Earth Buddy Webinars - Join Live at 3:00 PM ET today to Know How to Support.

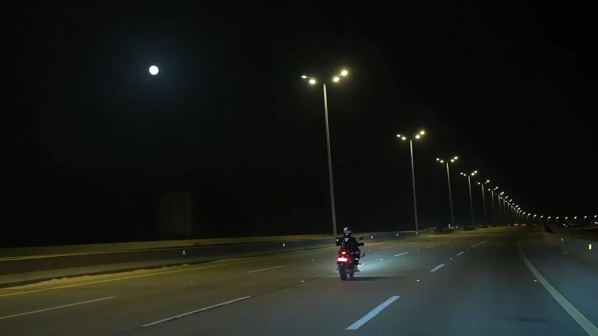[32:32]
40 minutes past midnight, just another maybe 30 kilometers to the Emirates border, UAE border. It's been a long drive, totally 930 kilometers today we're doing.